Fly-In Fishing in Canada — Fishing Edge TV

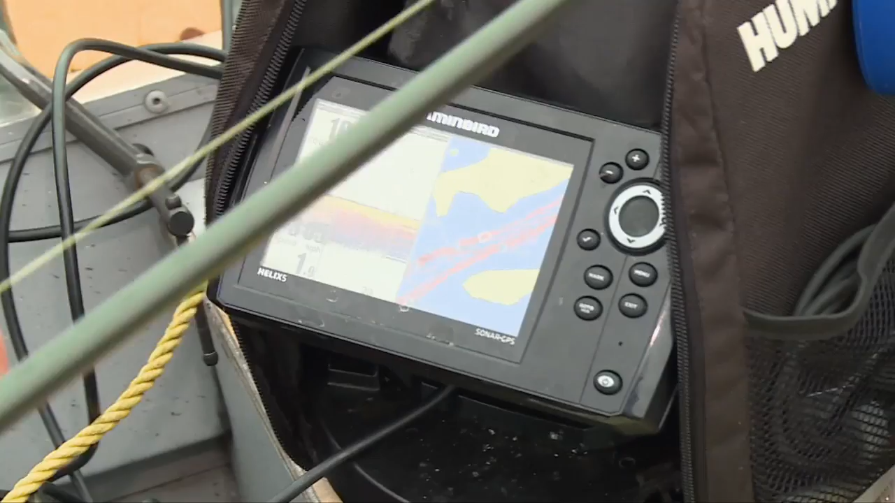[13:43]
And what we brought on this trip is the Helix 5. This is the same unit that I use for ice fishing, but I've just got a little bracket on the back that I mount for the transducer.
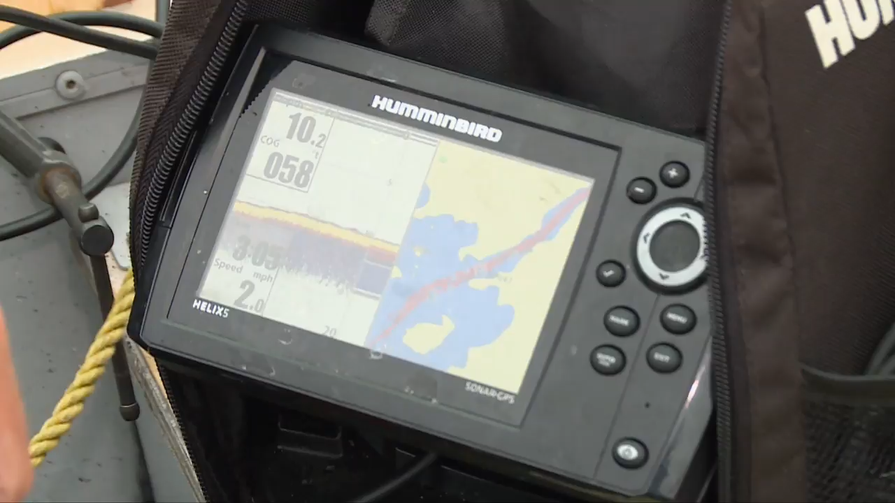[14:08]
On screen: speed 2.0 mph
It gives me the confidence to go explore new parts of the lake that I normally wouldn't have with just a paper map,